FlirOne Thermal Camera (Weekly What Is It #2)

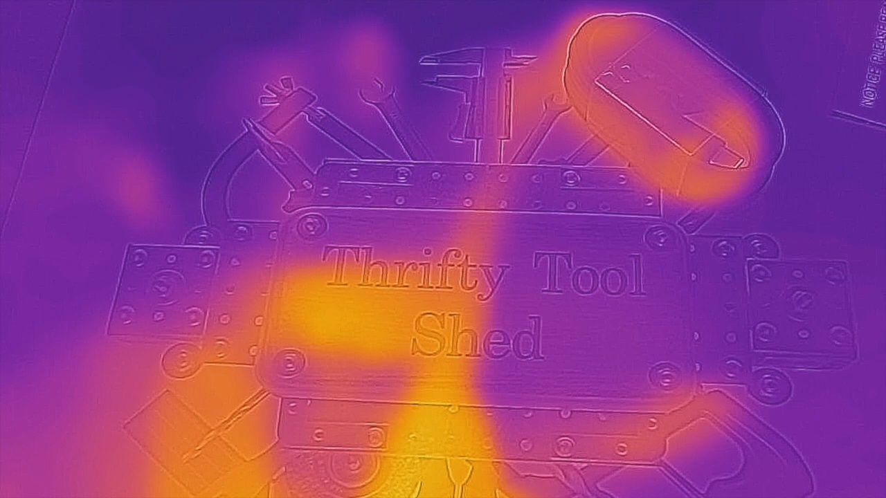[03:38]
I do have to turn that target on.
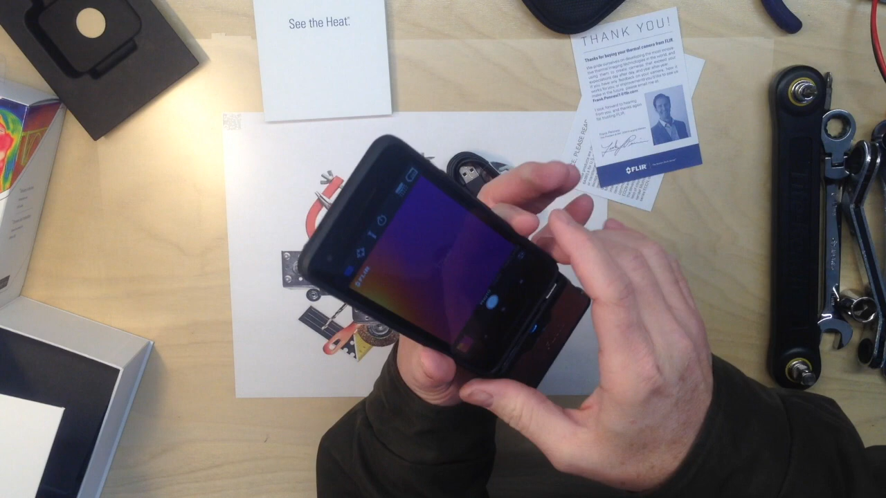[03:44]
Now that target does show me a temperature.
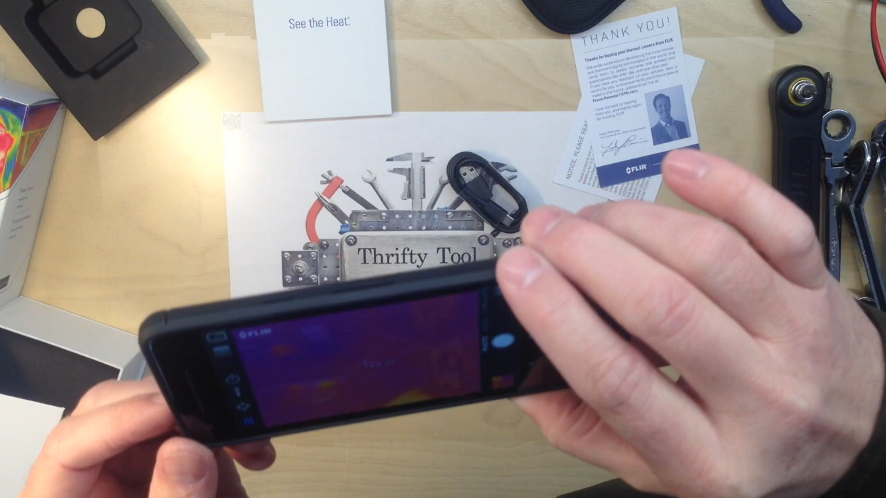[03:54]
I'll have this video showing as well.
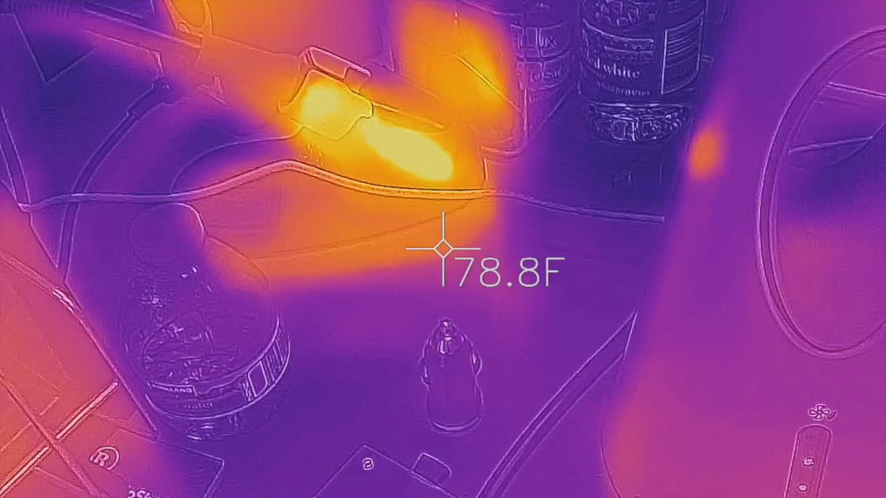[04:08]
On screen: spot 78.8°F
If I can get right on that solder 9.
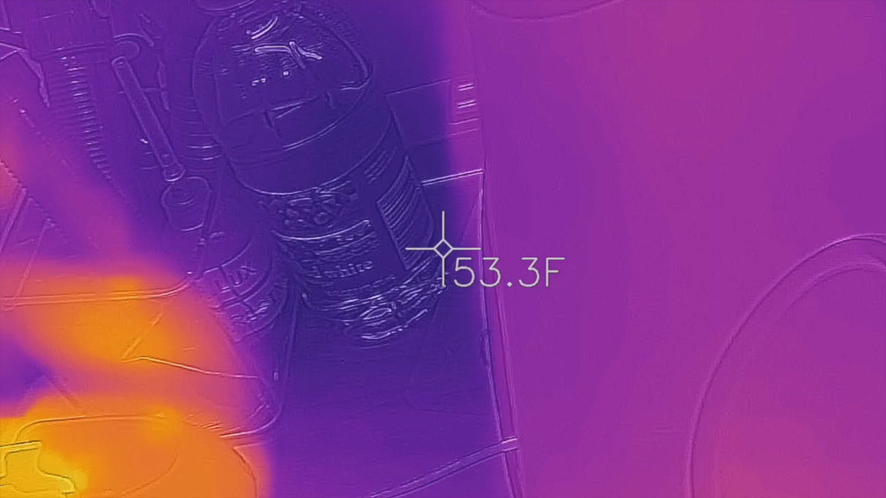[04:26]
Yeah, it's definitely well above 300.
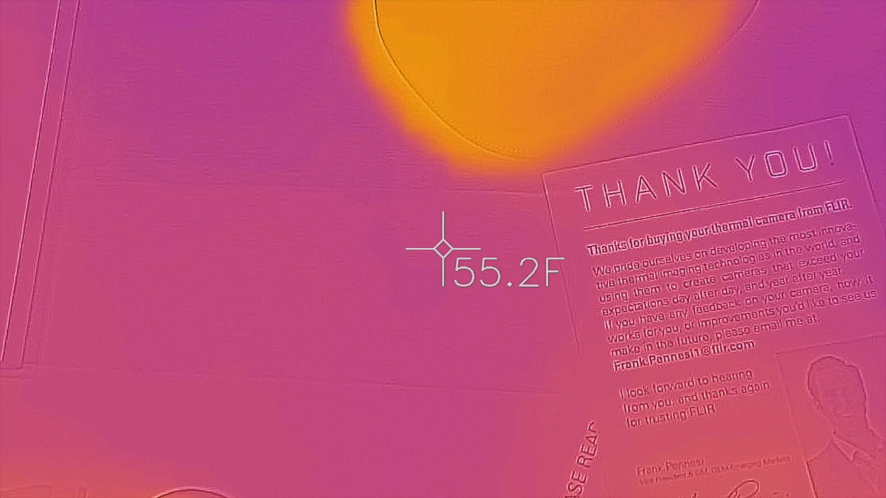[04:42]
On screen: spot 55.2°F
I want to show how useful this tool is for a price tag of about $200. It's a way to turn your phone into an infrared FLIR camera.
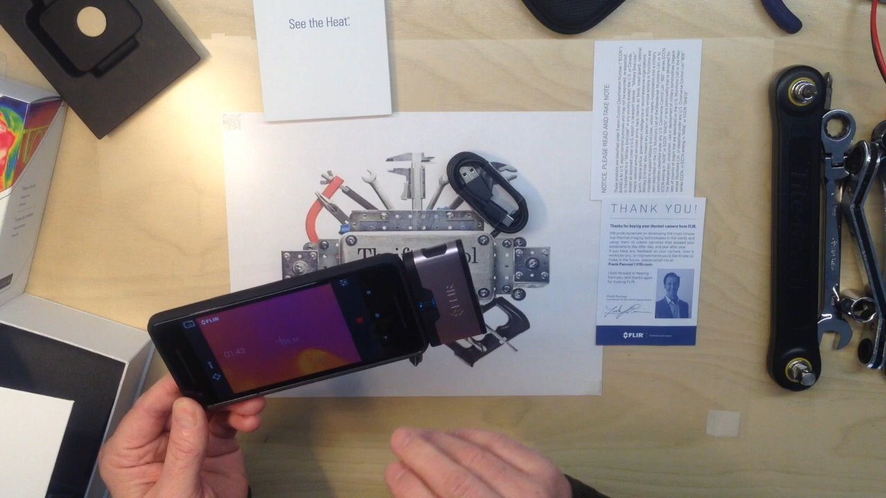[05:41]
And this is the way to be able to easily take video with it. And hopefully as I'm editing this video and posting it. Hopefully it will show up real well in the video.
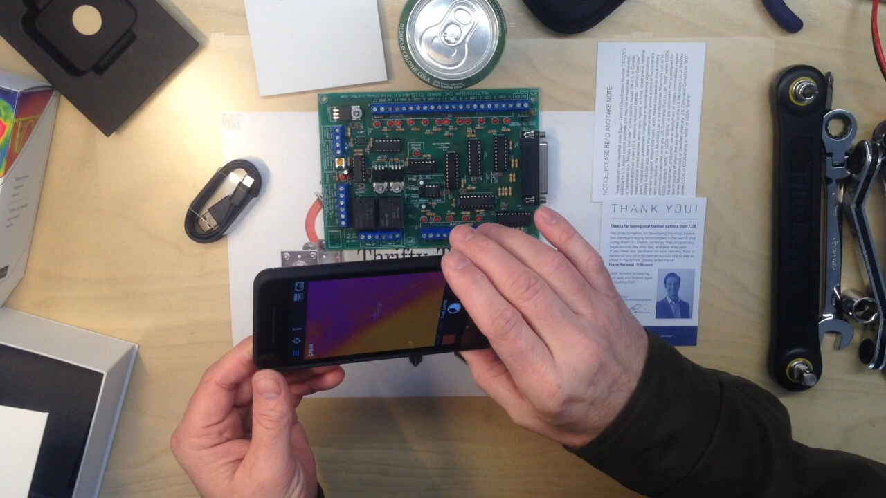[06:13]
If you wanted to set it up on a tripod or something of that nature. And have something over time. With the cross hair on it. It's pretty neat.
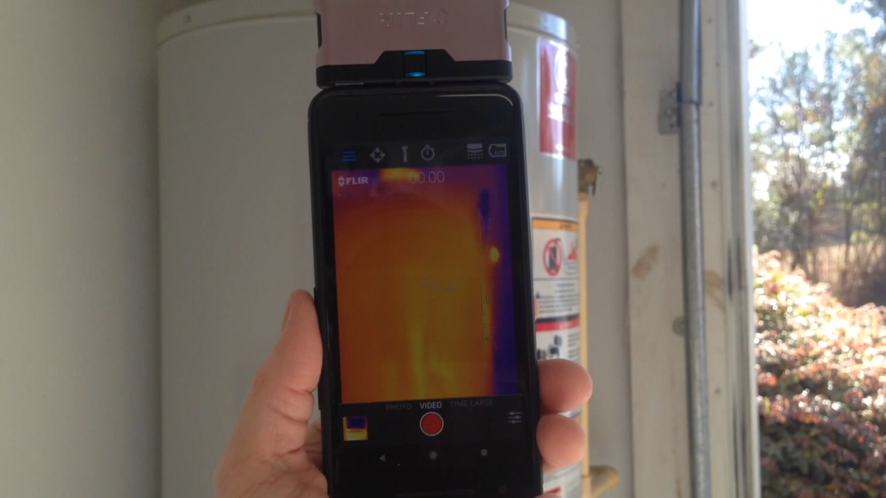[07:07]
And just let the FLIR 1 be on top. And it just does so much better.
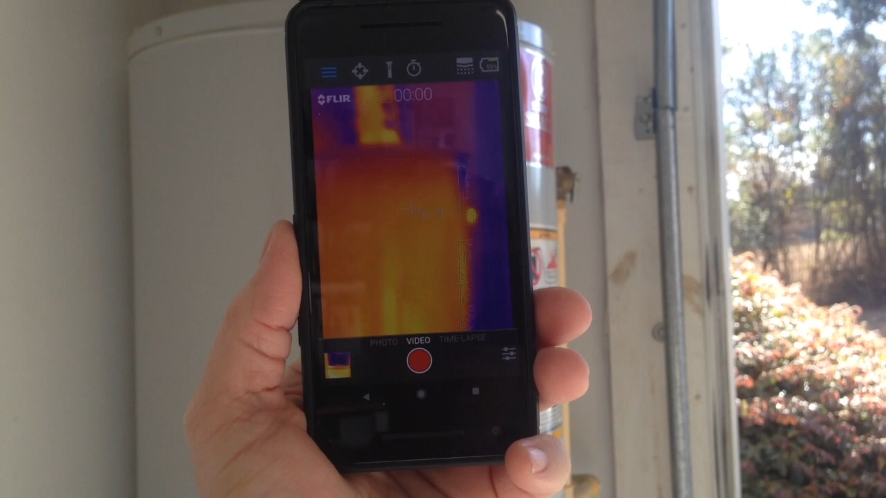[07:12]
Where you can hold it at the bottom like you used to. When you're trying to keep your hand out of the way of your camera normally up top.
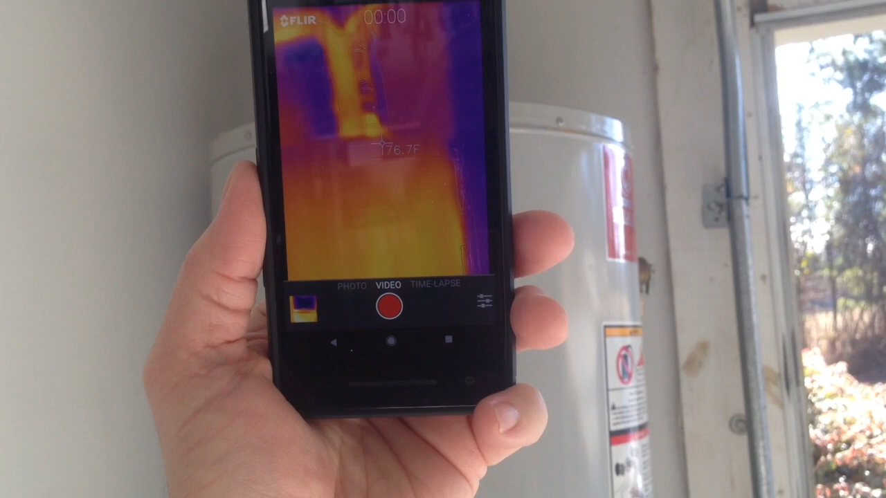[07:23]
Your hands naturally stay out of the way.
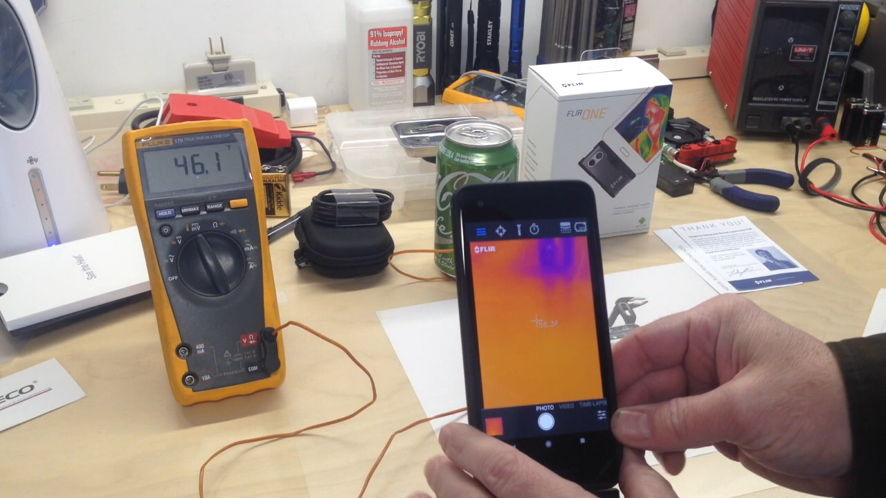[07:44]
I do have the FLIR 1 active on my Google Pixel 2.
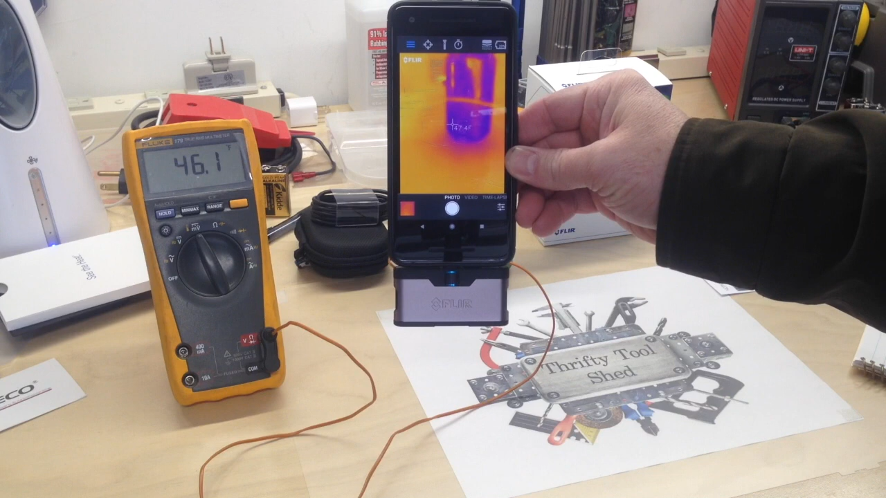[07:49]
And according to the lore reading on that it's right at 47. So they're reading very very close to each other.
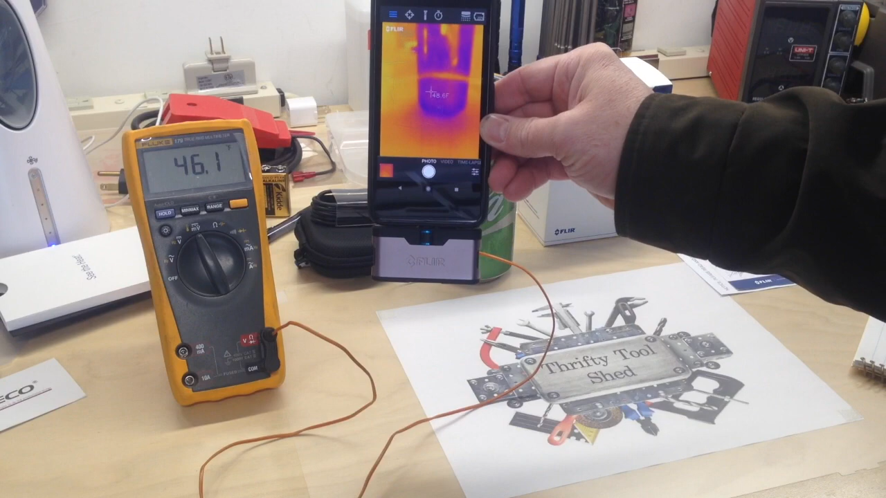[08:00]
As I go up to the shinier portion. I'm going to have to move it a little closer.
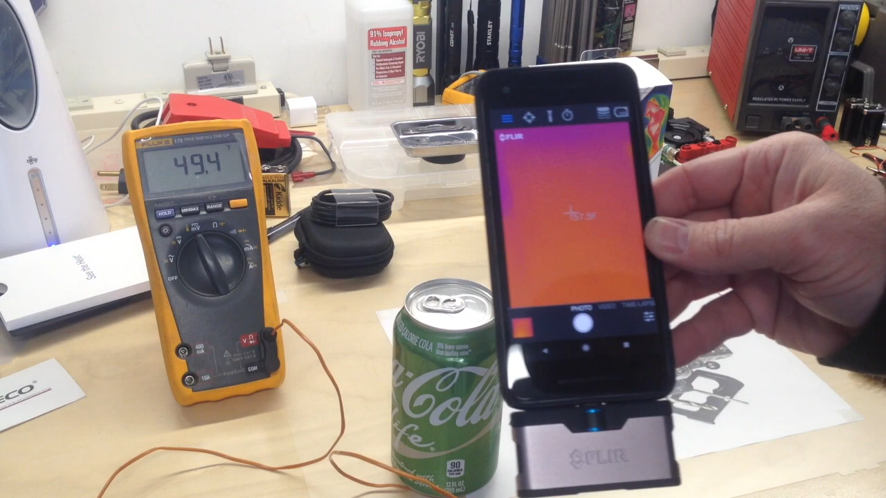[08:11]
You can see this now when I get it up there.
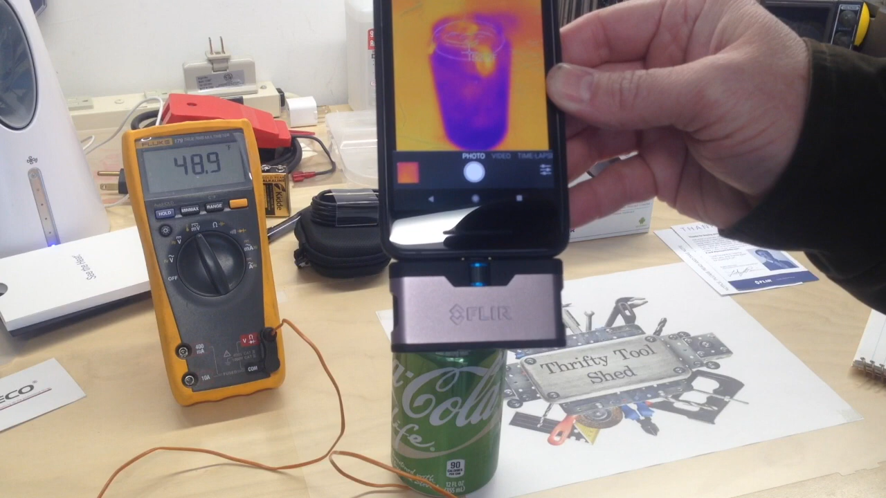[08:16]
The shinier the highest reading.
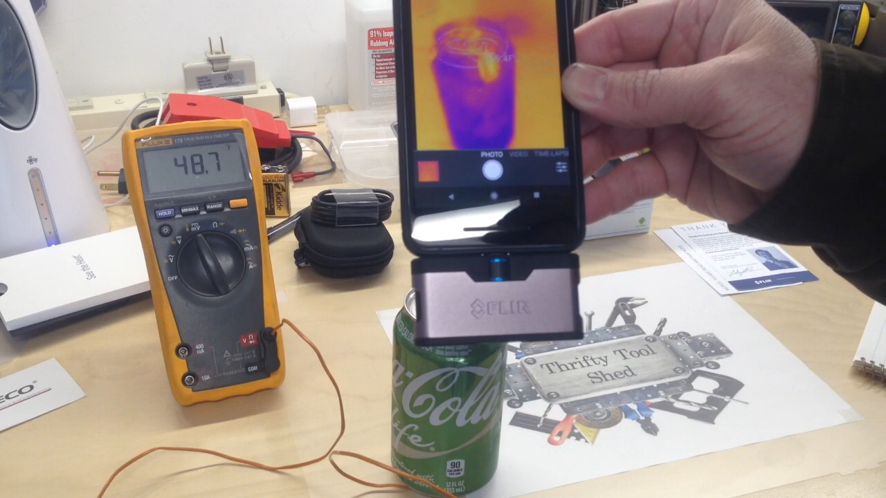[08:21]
So I'm reading about 53, 55. Somewhere around 55.
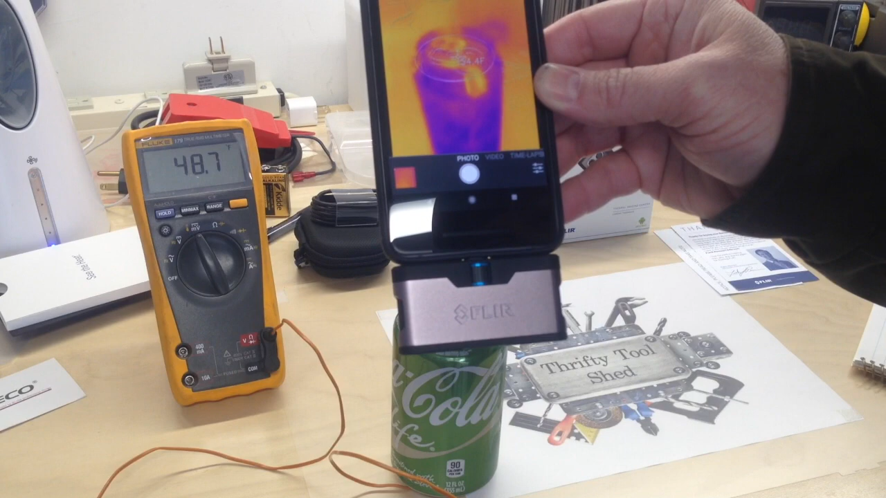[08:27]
I'm going to go now into settings. And just see if emissivity is on matte.